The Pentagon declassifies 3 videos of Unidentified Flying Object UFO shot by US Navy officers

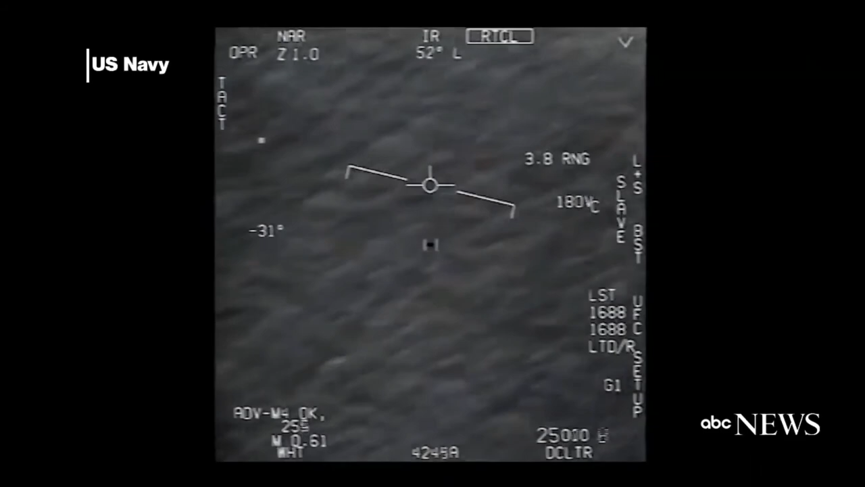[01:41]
No, I took an auto track. Oh, okay. Oh my gosh, dude. Wow, look at that. Look at that. Dude, this is going on, bro. There's a whole fleet of them. Look on the ASA. My gosh.
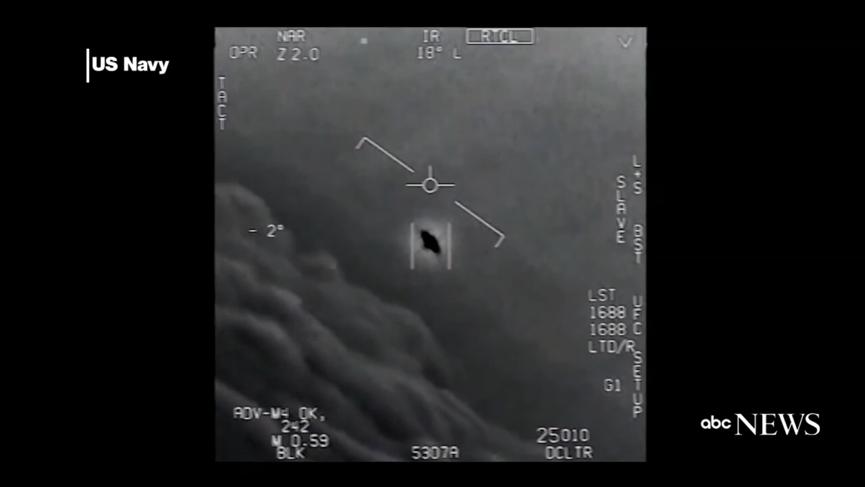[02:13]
That's not our LNS, though, is it? It's not. That is an LNS, dude. Well, if there's like look at that thing! It's rotating.